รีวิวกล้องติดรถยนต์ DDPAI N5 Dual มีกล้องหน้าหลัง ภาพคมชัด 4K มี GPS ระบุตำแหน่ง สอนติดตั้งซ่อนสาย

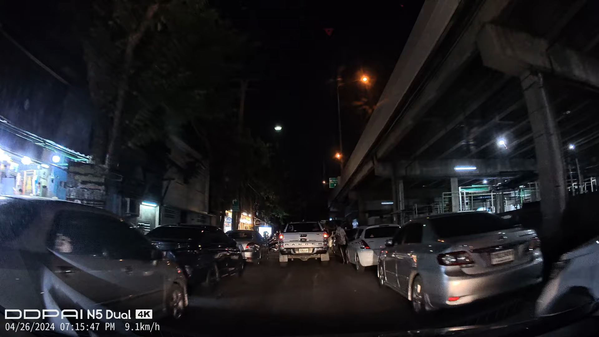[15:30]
ื้นมากนะคะนอยก็จะขึ้นเล็กน้อยค่ะแต่ว่ารายละเอียดของภาพ สีสันของลดหรือว่าถบียรนะคะก็ยังเห็นได้อย่างชัดเจ้นอยู่ค่ะตัว EN- voc Duo นะคะถ้ามีแสงฟัยสว่างมากพอสงควรเนี่ยนอยจะไม่ขึ้นนะคะมีงายกให้รุ่นนี้นะคะเป็นรุ่นที่ถ่ายภาพกันคืนได้ดีที่สุดรุ่น %
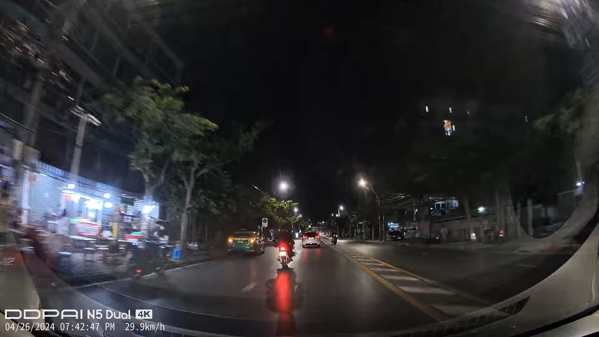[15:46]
ส่วนกล้องหลังความระเอียดสูงสุดจะอยู่ที่ Full HDภาพที่ได้ก็จะออก
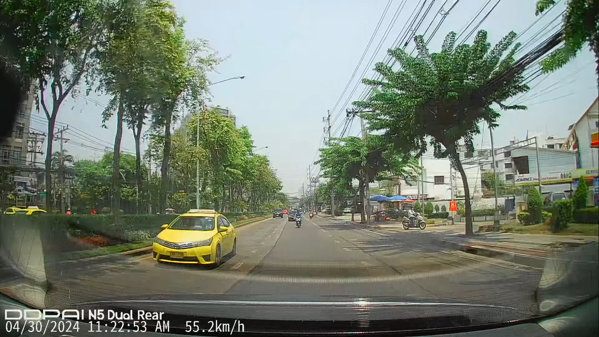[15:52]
มาประมาณนี้มองเห็นทะเบียนรถได้ชัดเจนมุมมองภาพก็จะแคบกว่ากล้องหน้าเล็ก
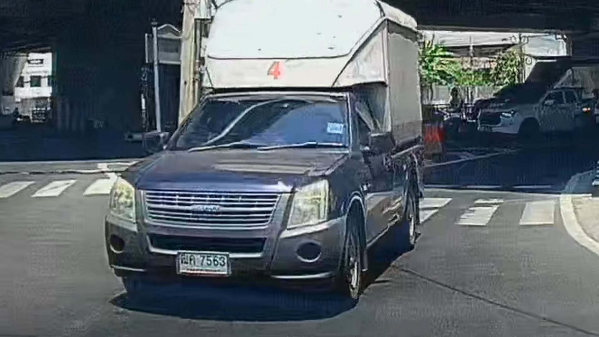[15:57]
น้อยแต่ก็ยังสามารถเก็บรายระเอียดต่างๆได้ชัดภาพที่ได้ตอนกลางคืนก็ชัดม
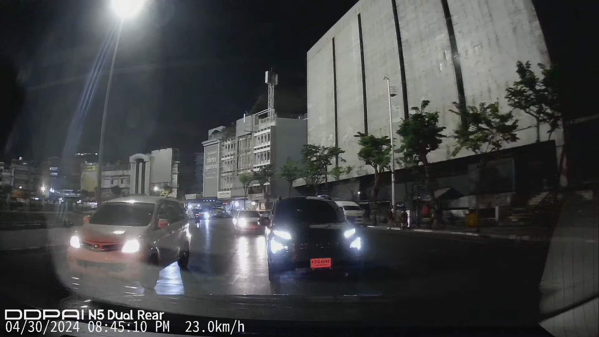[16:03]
ีหน่อยขึ้นเล็กน้อยมองเห็นรายระเอียดต่างๆได้ชัดเจนแต่ถ chatter โดย รถต้องเข้า
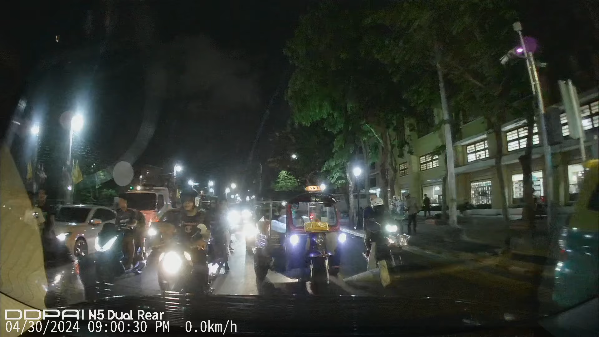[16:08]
มาใกล้หน่อยอย Hartแต่ถ้าไปที่มืดมาก  hosp is ย
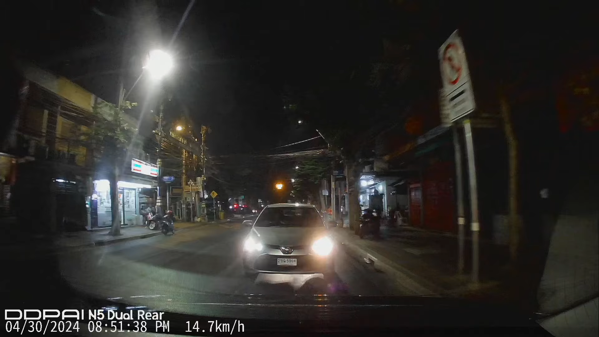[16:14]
ิ่งขึ้นเยอะแต่ยังมองก็เห็นรายละเอ็ดต่าง อยู่การลดไฟนธาพ garden